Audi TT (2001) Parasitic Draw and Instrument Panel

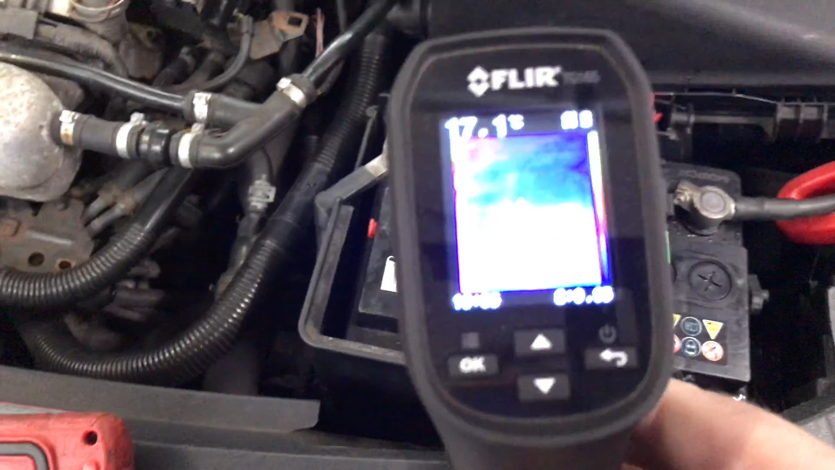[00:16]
So what I thought it would do, I brought out my thermal imaging just to see if there was anything that was blatantly obvious here,
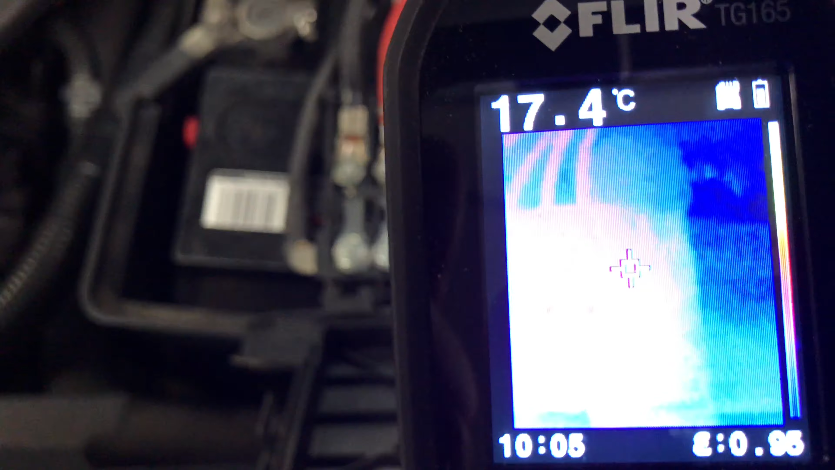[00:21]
On screen: spot 17.4°C
any heat signatures but there doesn't seem to be anything there,
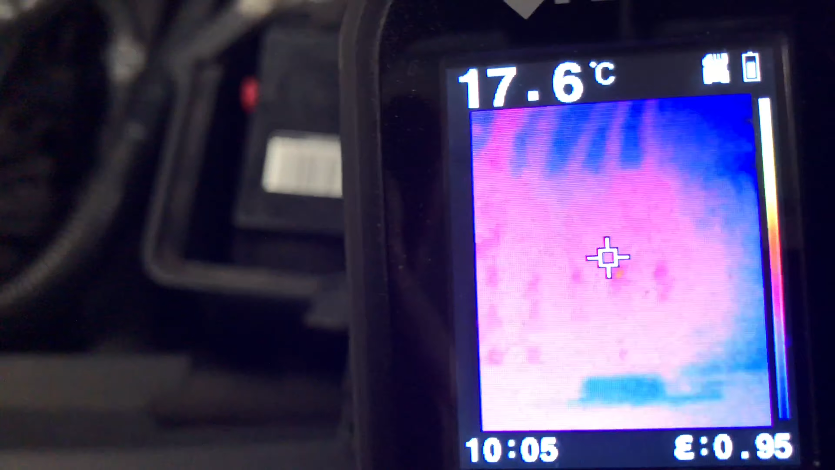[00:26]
On screen: spot 17.6°C
one of my viewers commented on this connector up here,
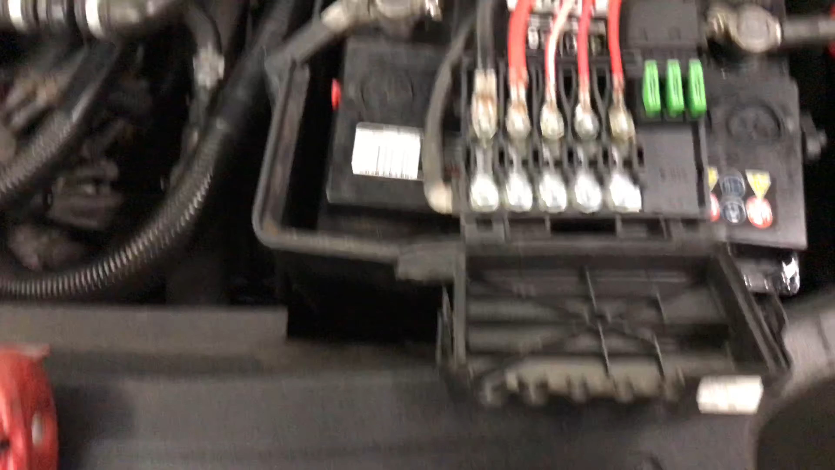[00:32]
but it's all clean and tight, it's actually George replaced it at one time, knowing that these were a common issue but that one seems fine, so as I say here's,
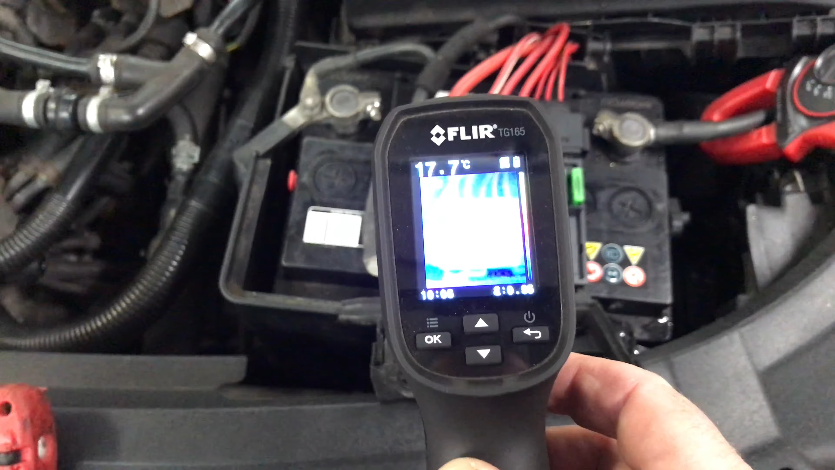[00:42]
On screen: spot 17.7°C
maybe these two on the right, just showing a bit of a heat signature but none apart from that, so let's move our amps clamp,
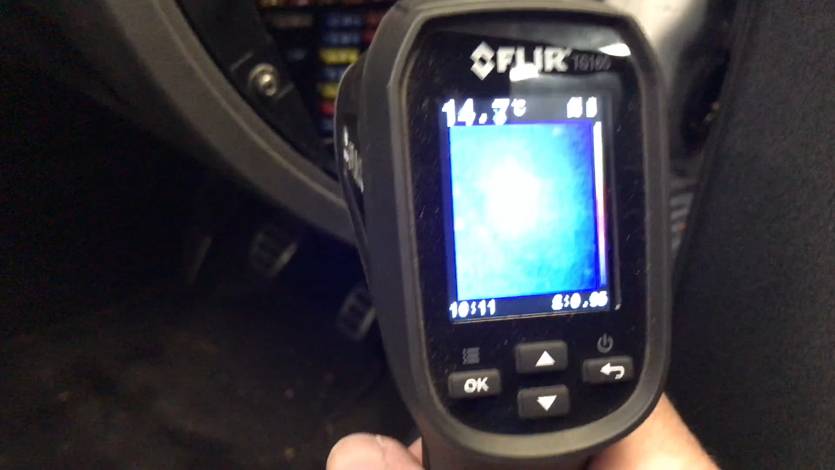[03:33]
see this George, there's the fuse that's alive there sir, see that bottom one,
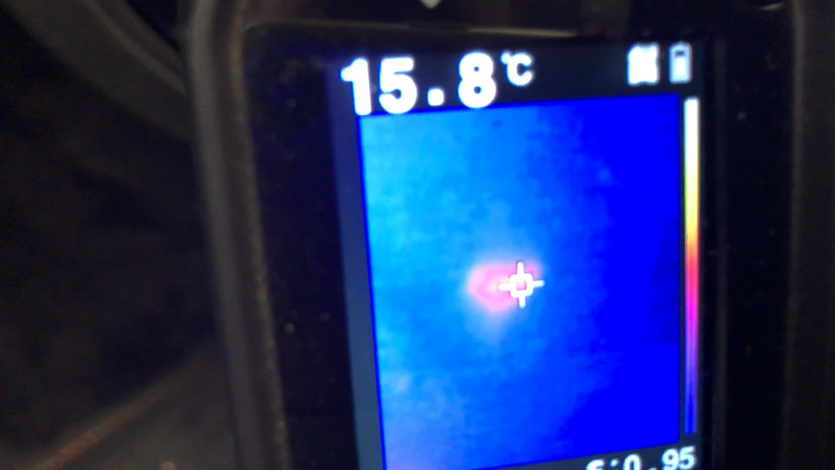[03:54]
On screen: spot 15.8°C
going there, it's hot there, but,